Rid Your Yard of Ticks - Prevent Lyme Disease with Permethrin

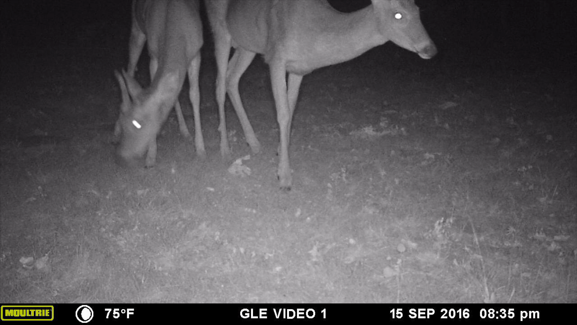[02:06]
deer that wander in and out of our property and we have a lot of them we have lots of other animals like raccoons